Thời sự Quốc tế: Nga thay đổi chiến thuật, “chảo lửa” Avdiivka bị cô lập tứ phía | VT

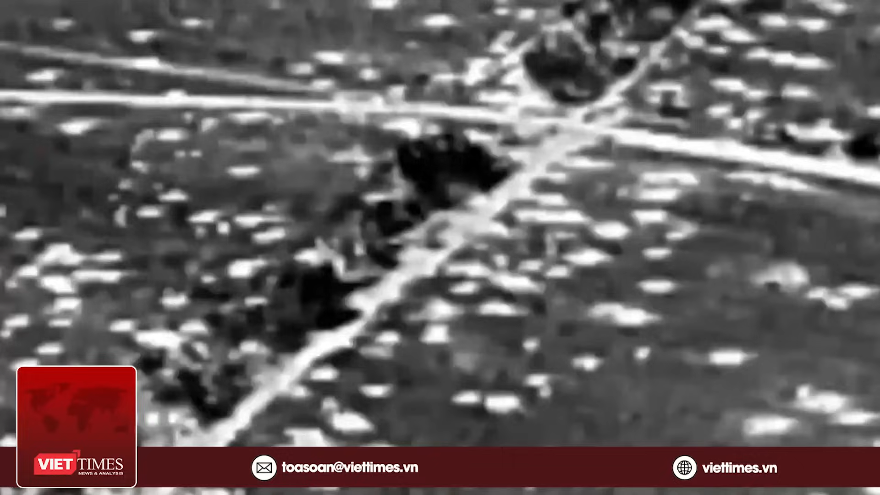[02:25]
Kịch bản tương tự có thể tái diễn ở Avdivka nếu các UAV của Nga cắt đứt tiếp tế của Ukraine vào trò lửa.
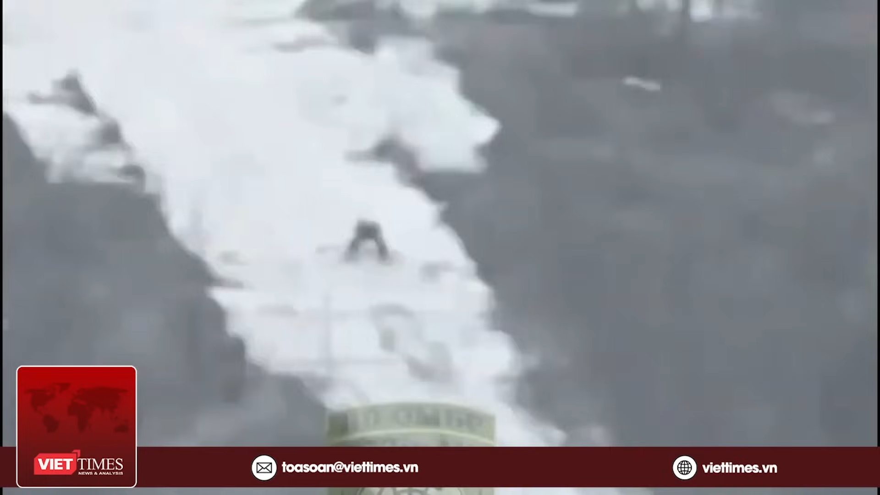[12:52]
Theo chuyên trang quân sự Military, lữ đoàn cơ giới 110 của Ukraine đã công bố đoạn video như lại khoảnh khắc robot quân sự Nga nổ tung trên tiền
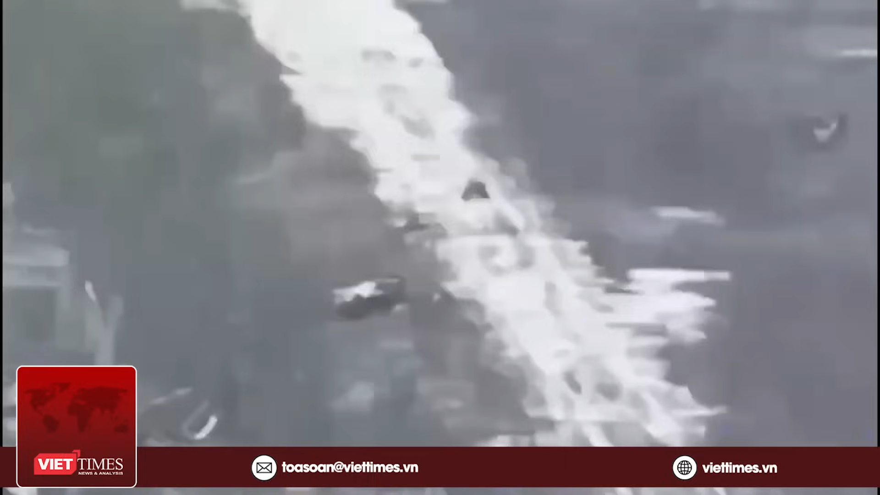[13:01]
tuyến sau khi chiếc UAV FPV lao vào. Nga sử dụng robot trên để vận tải đạn dược cho binh sĩ trên tiền tuyến. Ukraine dường như đã sử dụng đạn PG-7 để phá hủy robot Nga.